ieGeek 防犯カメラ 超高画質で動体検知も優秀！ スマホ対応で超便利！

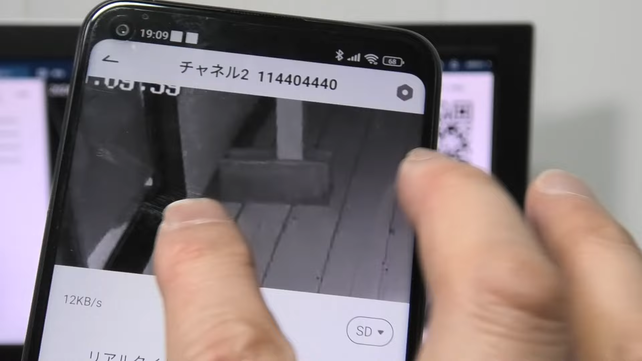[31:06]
これは自演画面にはならないのかなこうすると自演画面で見えるのかな、
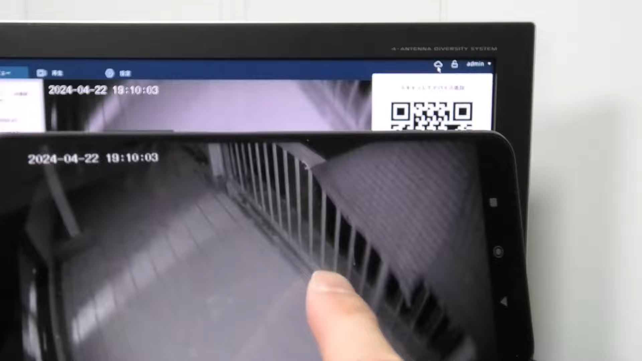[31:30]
はい、夜になりましたいや、夜でもこんなに暗闇をきれいに撮ってくれるんだねそれで、えーとね、このPTZっていうね、この右下のマークがあってえーとね、ちょっとマウスの反応はちょっと
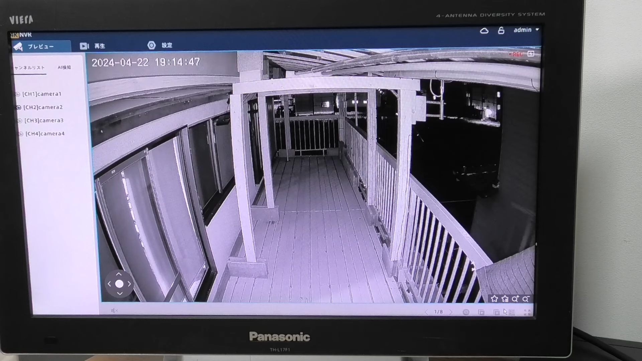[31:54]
うまく動かないんだけど、とりあえずね、この左下に今PTZっていうのが出てますこれね、で、ここのところを押したときだけカメラを動かすことができますで、
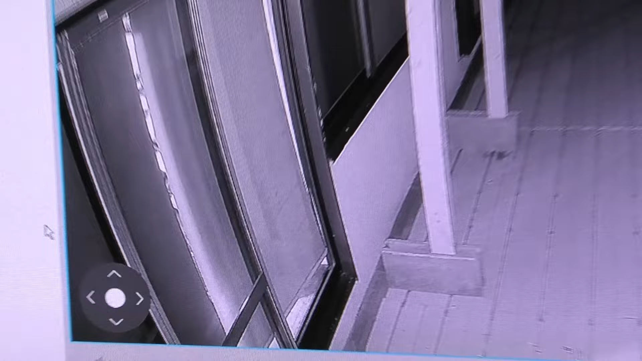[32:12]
これあの、画面のね画面のこの手のマークがあるから、こう掴んでグーって動けば使いやすいんだけどそれには対応してないので、ここの左下のこのちっちゃいのをこうしてねマウスでピタリと合わせないと、よいしょ、ちょっとこれが難しいちょっと待ってね、マウスで、ちょっと待ってここのね、ここのところに合わせないといけないのなんでこんなにちっちゃいんだろうって思うんだけど
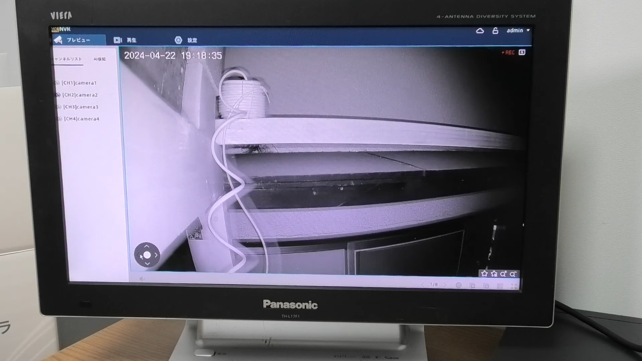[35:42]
コードが長いのでこの棚の上に置いてますほら、ねで、気まぐれで、カラーになりましたね、うんね、で、カラーで、こう、ぷりっとこう
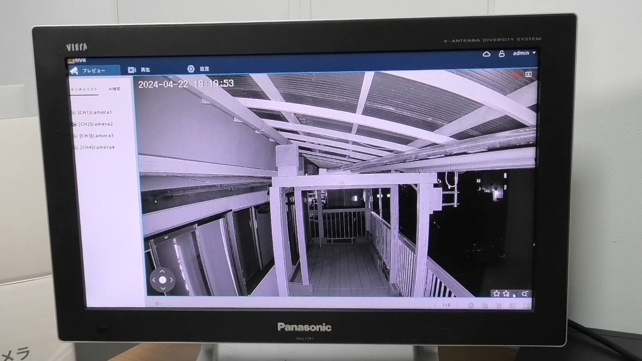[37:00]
あ、そうだね、拡大とかしてもいかないので、ここら辺は何か制限がかかっている可能性がありますまあ、ちょっとたくさん使ってみないとね、分からないねでも、夜はすごい綺麗に映っているのは、確認できましたね、安心能力はすごい高いねはい、それでは、今、この状態で見れているね、この明るさが、どれくらいの明るさなのか
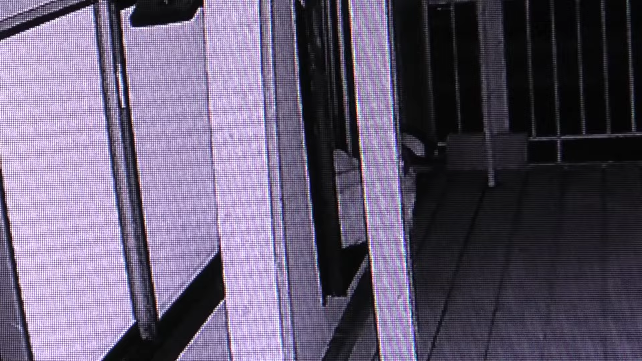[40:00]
で、で、で、まだこれは、胴体をね、検知する前ですこれはね、胴体検知すると、あの、光がパッてつくんだよねうんあって、今ね、撮影しているところですはい、じゃあ、どのように胴体検知するのか、ちょっと早送りしてね、見てみましょうえーと、スピードアップします3倍、あ、どこだはい、